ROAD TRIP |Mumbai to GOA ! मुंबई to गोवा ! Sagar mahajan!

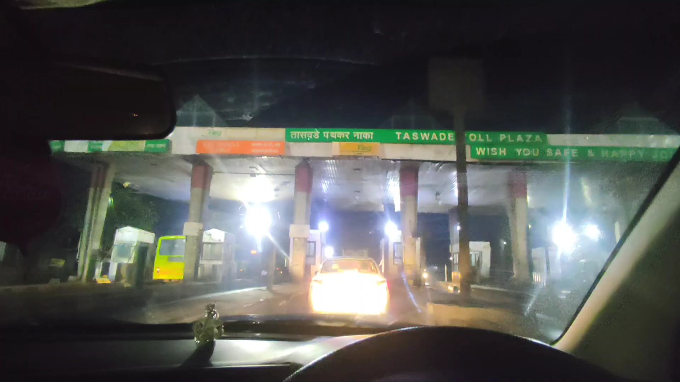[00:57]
आता आम्ही कराडच्या पुढे पोहोचलोत. पेट्रोल टाकायला थांबलो होतो.
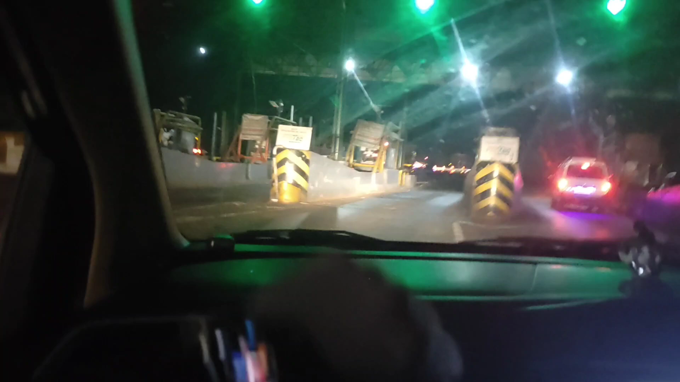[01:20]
साडेतीन वाजता कोल्हापूर टोल नाक्यावर आणखी आमचा प्रवास आहे 3 तास 57 किलोमीटर.
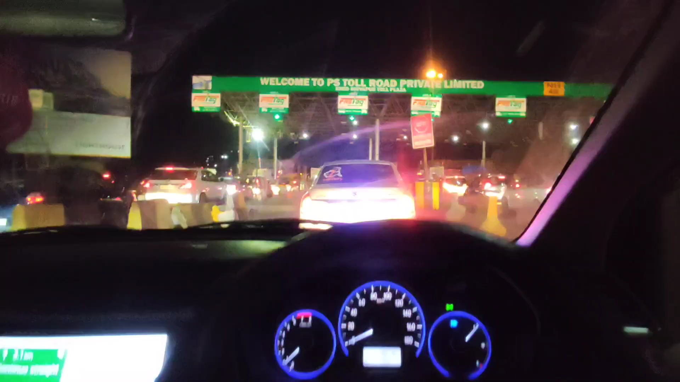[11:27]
कोल्हापूर नंतर आता भेटतोय म्हणजे डायरेक्टली घरी.